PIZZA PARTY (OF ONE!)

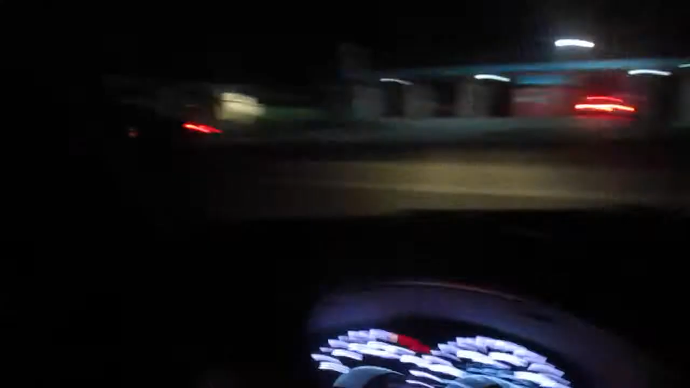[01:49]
I'm on my way to get my pizza, and I got to show you how close this pizza place is from my apartment. Okay, I'm at my apartment. I'm at the exit.